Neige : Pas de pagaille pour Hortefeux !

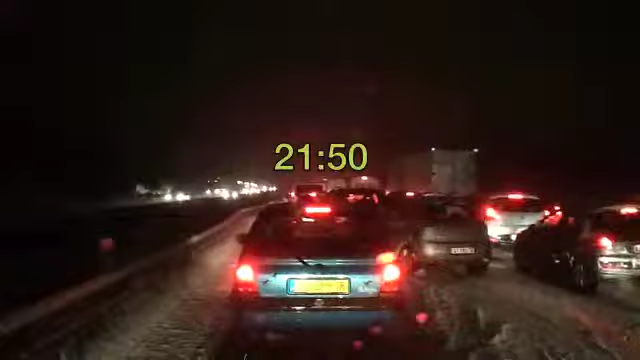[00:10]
Le triangle de Rocancourt Il est quelle heure ? Je ne sais pas, je ne sais plus 22h22 Toujours le même triangle de Rocancourt
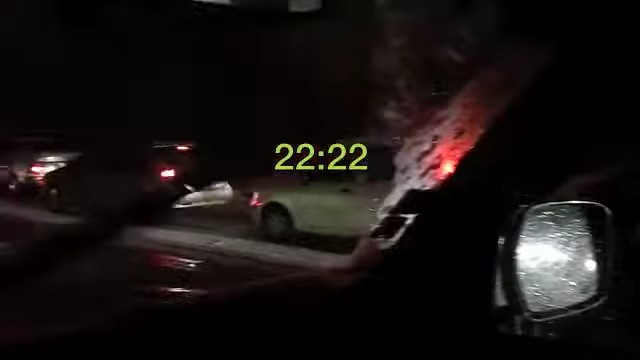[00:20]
J'ai dû bouger de 10 mètres depuis la dernière fois En fait, je ne sais pas si on voit On est là
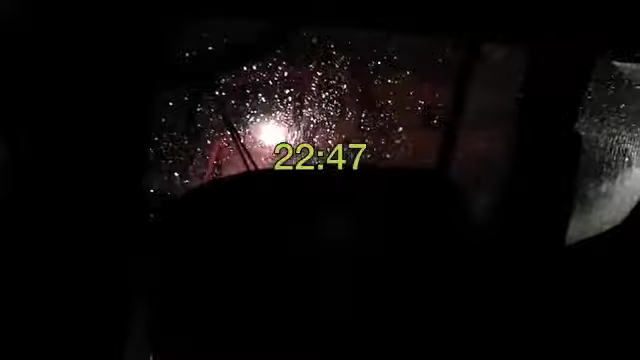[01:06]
le chasse-neige ne peut pas passer Parce que toutes les voitures Les voitures bloquent Voilà, le chasse-neige ne peut pas passer Qui est bloqué, alors ? Je ne sais pas Je ne sais pas ce qu'il va se passer On n'a plus qu'à attendre Réussi, enfin, à passer Ah oui, alors c'est bien Il racle notre voie La voie d'arrêt d'urgence Et il nous laisse bloquer
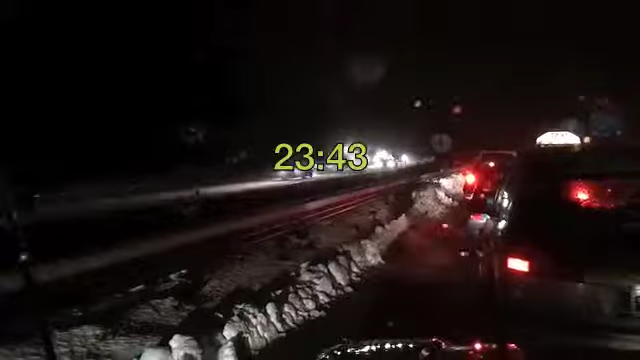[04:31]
ST' 501 Blague mise à part Il est tout de même Minuit moins le quart Je ne sais pas Je dois être passé là Depuis deux heures
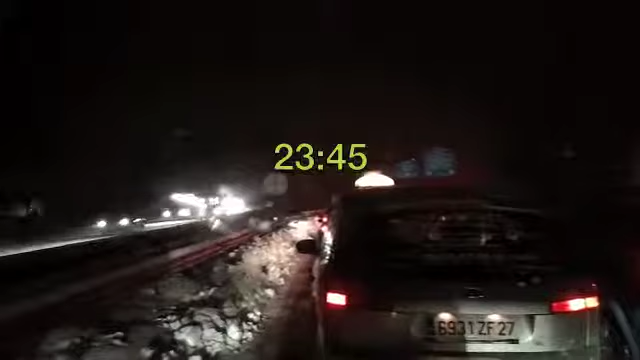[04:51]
Il n'est plus de minuit Minuit quoi ? Minuit quatre Il est temps de faire un petit point On a avancé d'une centaine de mètres On se rapproche des panneaux Peut-être que vers 12h ou 3h du matin On pourra prendre la 13h
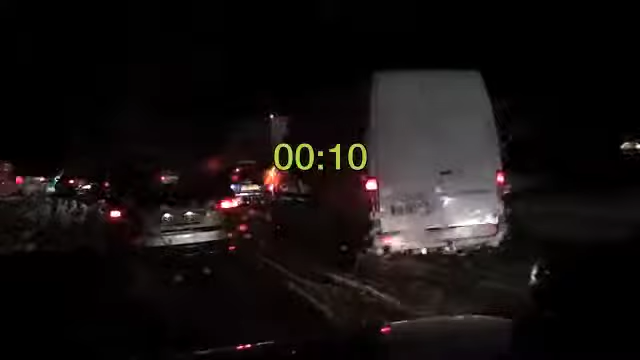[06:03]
Le GPS est d'une patience Voilà, peut-être le reste pour ça Mais on ferait un petit camion C'est possible Non, je ne sais pas trop ce qui se passe par là-bas On ne saura jamais Et de l'autre côté
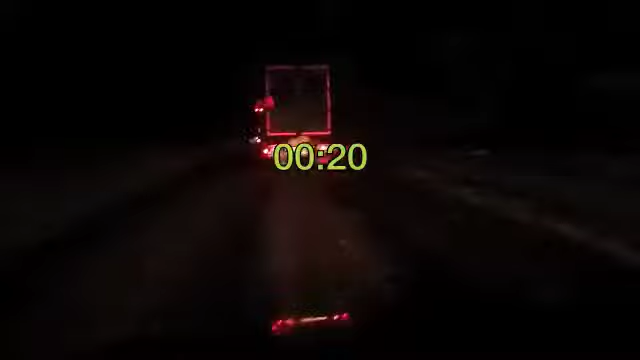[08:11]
Je ne sais pas si un chasse-nez j'ai passé Peut-être, je ne sais pas sûr Les camions sont sur les deux voies On roule à combien ?
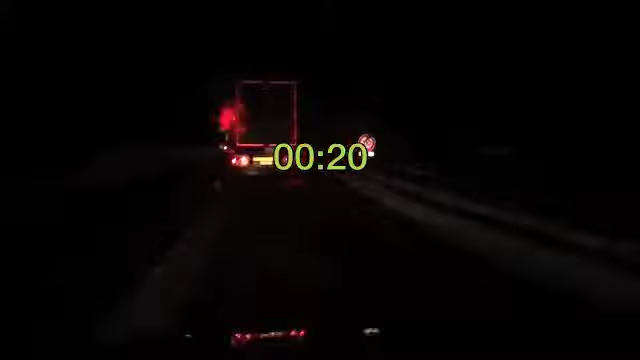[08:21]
26 km heure Je ne suis pas prêt d'arriver Voilà, on roule à nouveau au pas 6 km heure Sur la 13 Ce n'est pas possible Ce n'est pas possible Et on s'arrête Voilà Et on s'arrête de nouveau Et il est minuit 25
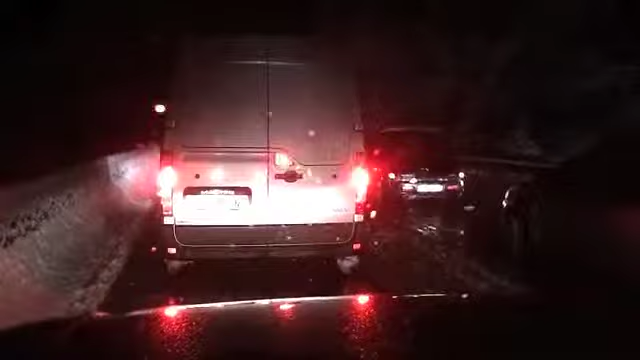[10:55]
pile À plus tard Ah, j'ai changé de fil Quelle heure est-il maintenant ? Deux heures vingt-deux C'est une varieta patinoire Et la saleuse, apparemment, est en face C'est intéressant Oh là là Oui, ça glisse vraiment Bon Qu'est-ce qu'elle fait ? Elle est en panne Elle patine, la saleuse Elle glisse sur le verglas On va mettre un petit coup d'essuie-glace Pour qu'on la voit mieux